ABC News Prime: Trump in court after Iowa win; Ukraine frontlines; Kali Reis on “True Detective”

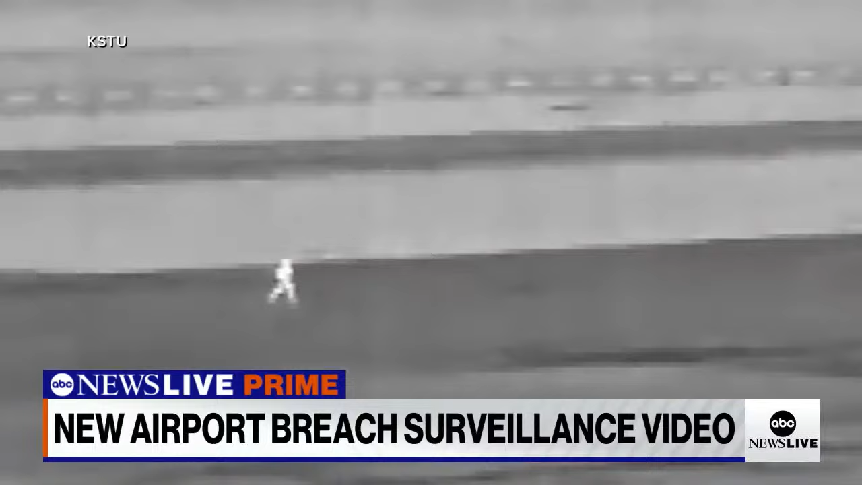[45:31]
effinger running toward a delta flight sitting on the de-icing pad before taking off to san francisco you know the tower contacted aircraft shut the engine down just minutes